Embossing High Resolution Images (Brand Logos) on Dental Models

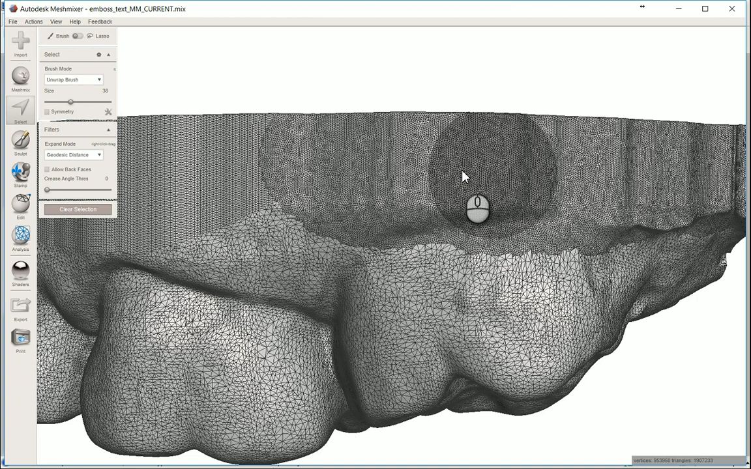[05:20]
And, uh, we've remeshed this area up here to what I've kind of found to be the good, um, density for logos. Um, that looks much denser than the smaller was, and it looks much, uh, not much, much denser, but more dense than, uh, what we had originally. So now that I can kind of visualize that,
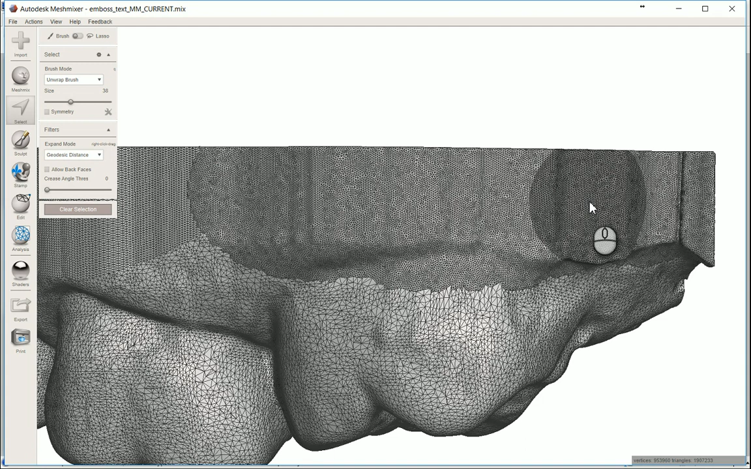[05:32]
I'm going to hit W back to the normal and go back to my stencil. I'm going to hit the number three button. That's a hot key to get into the surface mode.
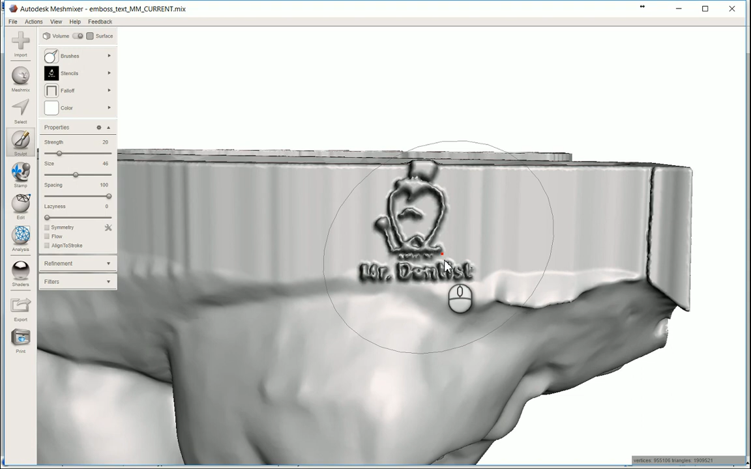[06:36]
And if you look at that, I mean, our logo is still the size of a cusp and it's, uh, it's recognizable.
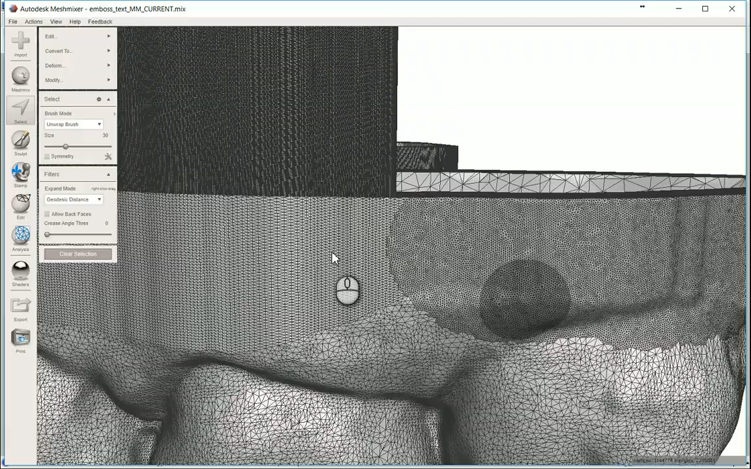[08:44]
So we should be getting better and better as far as resolution of this, uh, logo goes.
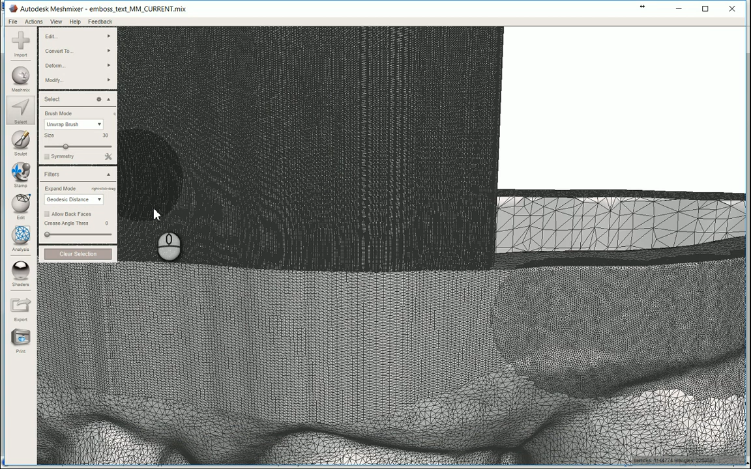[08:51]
So I'm going to, uh, hit W get back to just kind of normal viewing three to get into my, uh, surface stencil here.
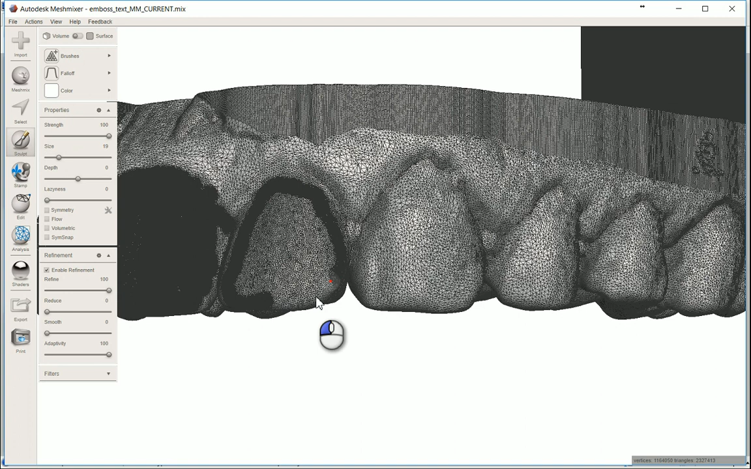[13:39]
Um, wherever I need my logo, that's all you have to do is just on that one spot. You know, I mean, like I said, uh, the whole model doesn't have to be this way, just on the spot where you need, uh, to put your, your logo or whatever,
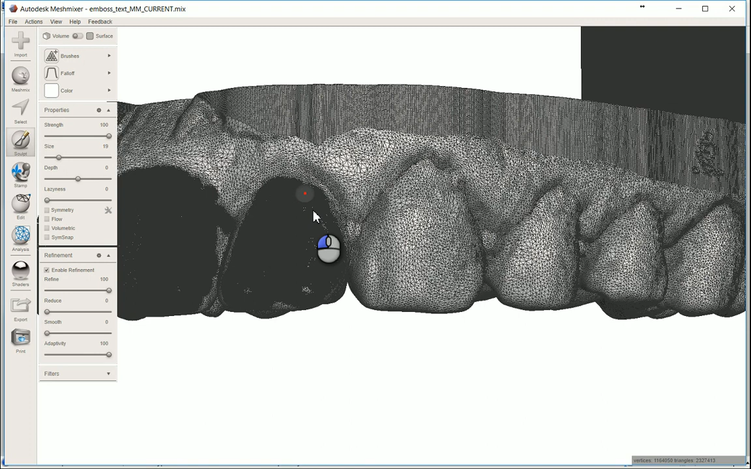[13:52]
uh, higher resolution text or, or images. Um, so there you go. We've done that. I'm gonna hit W. And as you can see, nothing's changed as far as the surface topology goes. Um, and I'm going to get my stencil out again, hit the number three.